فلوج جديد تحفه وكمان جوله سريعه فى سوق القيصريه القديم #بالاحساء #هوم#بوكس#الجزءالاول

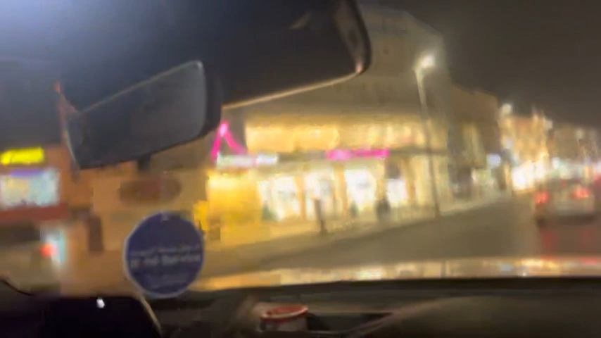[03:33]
العرائس وكده حسيت ان انا فعلا في اسكندرية او في مصر وكده بصوا زي ما انتم شايفين كده وطبعا في سوق للدهب ده مكان للدهب انا كنت مفكره
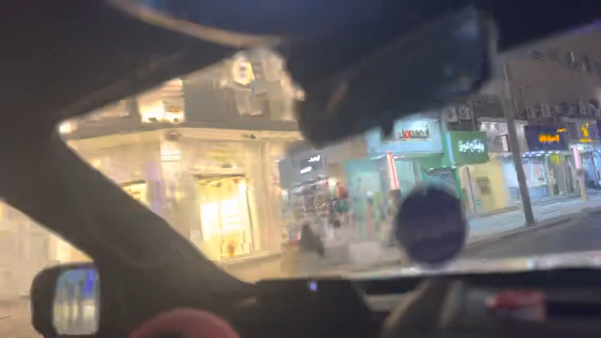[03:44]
قصر بس فعلا ده تلع محلات دهب وكده وطبعا في كل حاجة موجودة في كوتونيل وفي ماكس وفي كل حاجة ومحلات
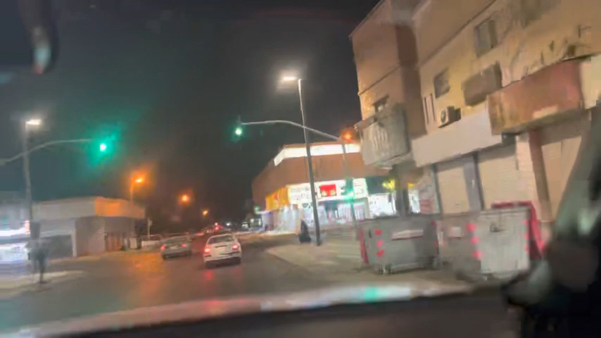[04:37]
وفي حاجات حلوة كتير قوي وفي اهو محلة
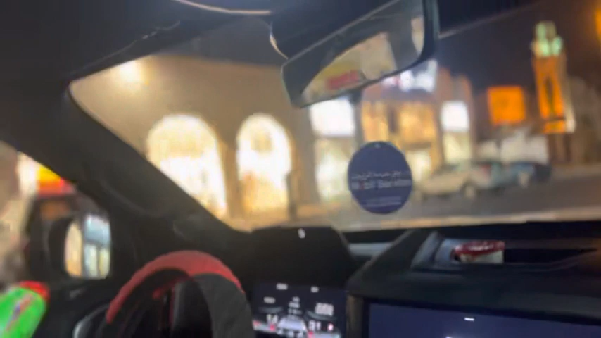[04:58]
يعني عجبني فعلا يعني عجبني حاسة ان انا يعني اه في كل حاجة ممكن تشتري منه كل حاجة واصارها حلو في رتاجة اهو
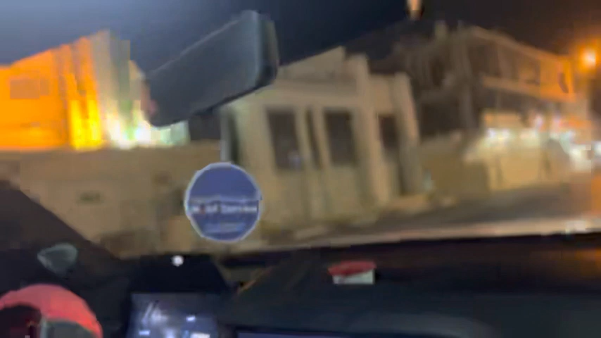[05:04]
بس هنا بقى خلاص اه ومحلات سجد وكل حاجة هنا بقى خلاص انا قلت بس اصور لكم ووريكم هى كل الشوارع وكده اه اه اه عاملة زى عندنا بجادة فمصر اه حلوة اوه
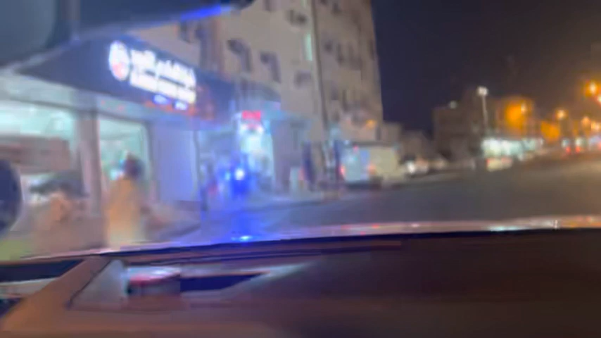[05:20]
طبعا اه اه محلاتنا جافhel هى اهتوبات كهربائية زى المنشاة بالضبط بهそうだ activists يعني واخد بس هنا خلاص خلاص نهو طبعا كان في الناحية التانية بس احنا طريقنا يعني